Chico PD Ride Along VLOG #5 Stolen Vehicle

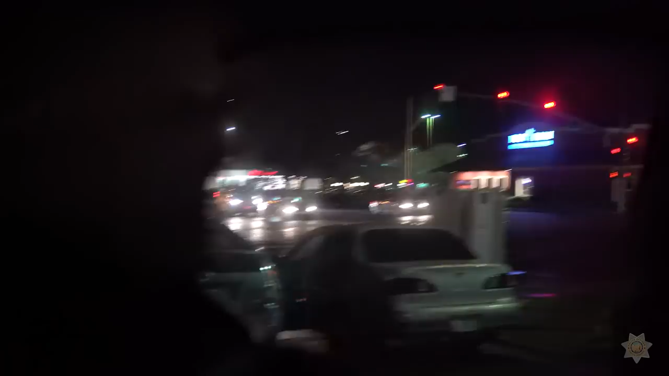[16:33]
I mean, I wasn't rolling when we initially saw it, but you guys want to... So, we were parked here on the side of the road. It's late at night, so one of the things that sticks out like a sore thumb is somebody driving down the road with no lights on.